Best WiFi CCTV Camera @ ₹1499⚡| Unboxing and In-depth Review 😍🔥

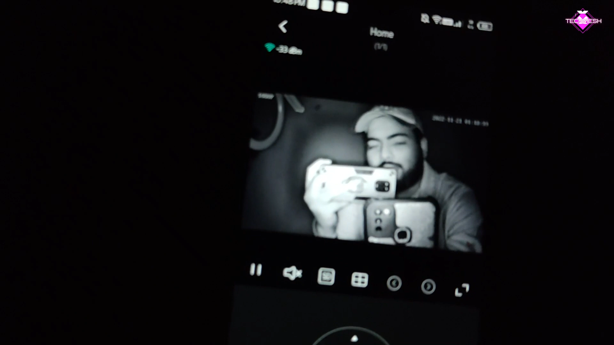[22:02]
एंड बहुत अच्छे तरीके से यहां पर यह फंक्शन कर रहा है देख सकते हो मैं आपको पुरा रूम दिखा देता हूं यह रहा मेरा फूल रूम यहां पर बस यहां पर सेट पे थोड़ा लाइट जल रहा है बट कुछ भी नहीं देख रहा है गाईस पूरा अंदीर है �
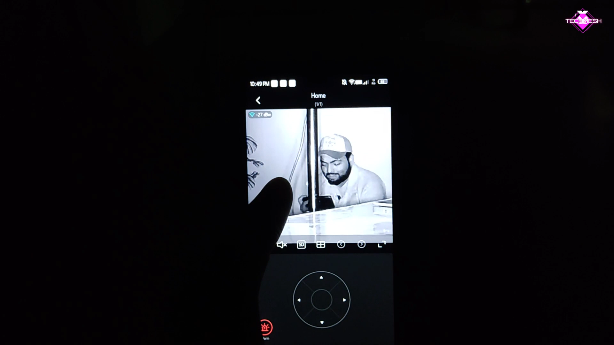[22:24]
कुछ अपर में यह यहांप दख
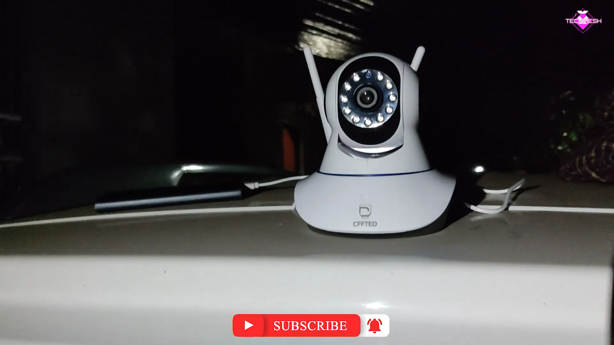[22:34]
सकता हूं मैं इसको अपनी कार के उपर अपर लगारा है आओड यहbn और
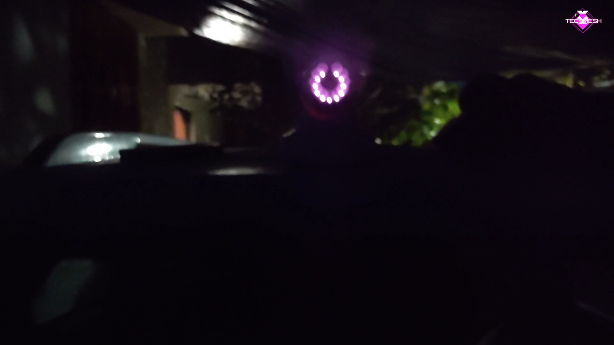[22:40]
उस्का रेंजिके तक रेंच कितना है कितने दूर तक यह आजानी से अ क्लियरर्ली रिकॉर्ड कर पाता है मैं आपको दिखाता हूँ तो यहां पर देख सब्सक्राइब किस तरीके से रिकॉर्ड़िंग कर रहा है यह रहा,
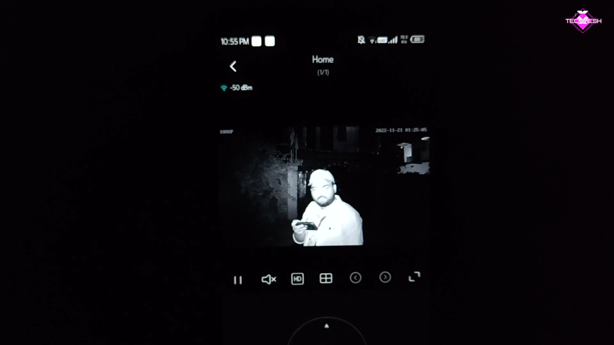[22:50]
मैं यहाँ पर recording on कर देता हूँ, high definition पर चल रहा है,
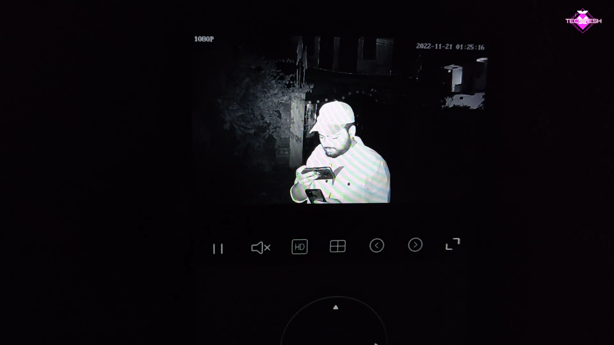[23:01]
तो guys यहाँ पर आप देख सकते हो, मैंने इसे car के उपर लगा रखा है, यह record कर रहा है, इतने दूर पर तो मैं बहुत अच्छे से visible हो पा रहा हूँ,
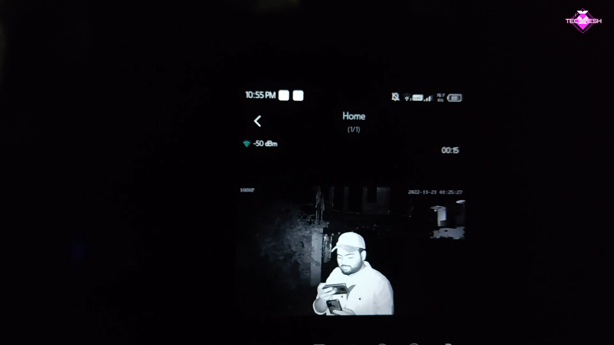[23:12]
यह रहा, काफी अच्छे तरीके से मैं यहाँ पर देख
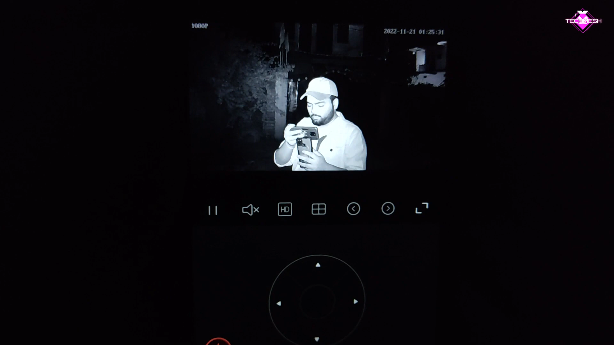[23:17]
रहा है, देखो, मैं कार से दूर जाता जा रहा हूँ, आपको यहाँ दिखता जाएगा,
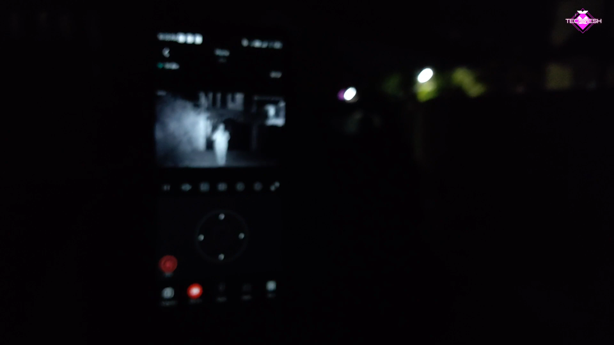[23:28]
so मैं already काफी दूर आ चुका हूँ,
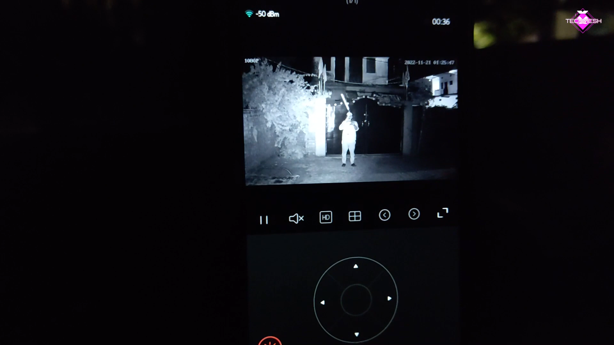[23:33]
लेकिन आपको देखो यहाँ पर जो shot अभी मैं वीडियो recording अटेच कर रहा हूँ, उस पर देखना कितने अच्छे तरीके से आपको मैं दिखाई
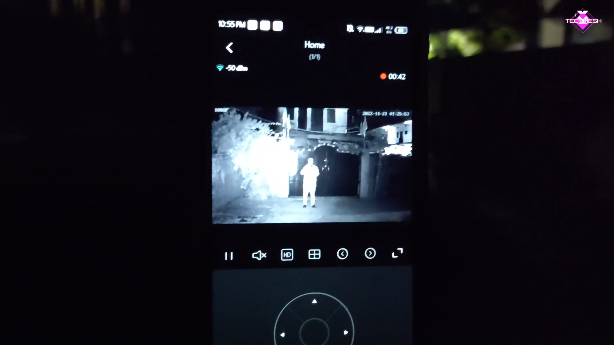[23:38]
दे र
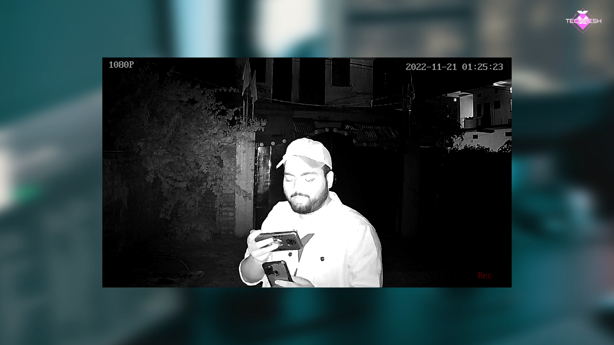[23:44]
रहा है, बट फिर भी जो इसका night vision है, infrared जो है, वो कितने अच्छे तरीके से आपके हर चीज को capture कर पा रहा है, आप देख सकतो, और मैं धीरे धीरे बहुत ही पीछे चला जाऊँगा, आप देखना gate के पास तक मैं almost चला जाऊँगा,
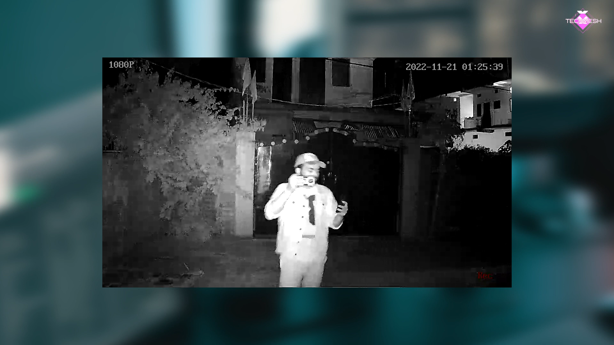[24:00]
बट फिर भी इसके अंदर जो इसका capacity capture करने का distance range जो मैं कहूंगा ना, बहुत ही अच्छा है, अभी मैं camera सो almost 25 meters जितने दूर हूँ, और आप देख सकतो, कुछ इस तरीके से आएगा,
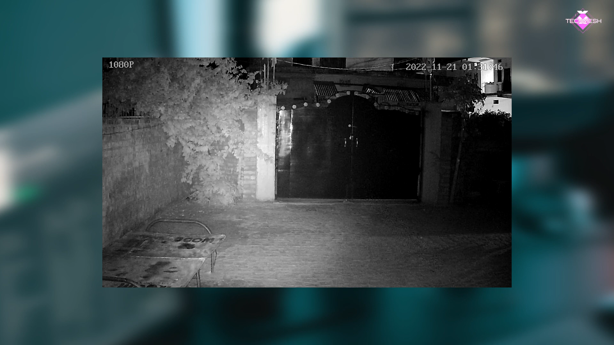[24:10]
ये जो feature में दिखाने वाला हो ना, ये feature तो देख के आप कहोगे कि क्या must camera है, इसके अंदर motion tracking मिल जाता है, तो जब आपके घर पर कोई चोर अगर enter कर जाता है, जैसे कि ये रहा, तो ये फटाफट उसे capture करने लगेगा, और फिर वो जिधर भी movement करेगा ना, इसका जो motion tracking है, उसको पुरा capture करेगा, follow up करेगा कि किस angle से हो, किस angle तरफ भाग के गया,
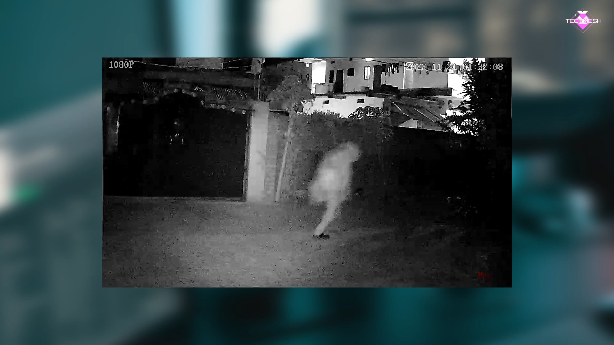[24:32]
या फिर हर एक angle पर आप देख सकते हो, उसे capture करेगा, मैं कितने भी side आजाओंगा, ये फटाफट उधर हो जा रहा है, अगर मैं फिर से इधर वापस भाग क्या आओंगा, तो यहाँ पर आप देखना, इसका motion tracking कितने अच्छे तरीके से, एक भी थोड़ा miss नहीं कर रहा है, उसी को frame पर रख रहा है, और अच्छे से यहाँ पर